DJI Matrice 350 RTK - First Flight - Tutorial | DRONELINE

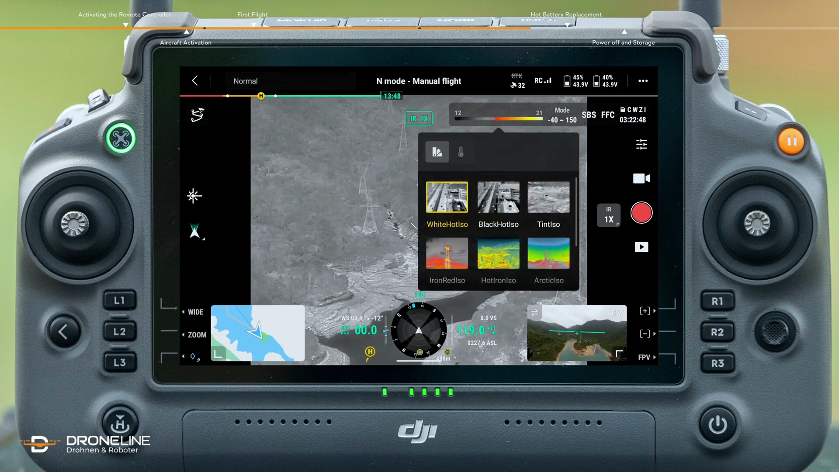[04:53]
In addition, you can set the high temperature alarm function as needed. Tap the palette and isotherm icon. Adjust the palette based on scenario needs. The flight pause button can pause the aircraft in any flight condition, making it hover in the air.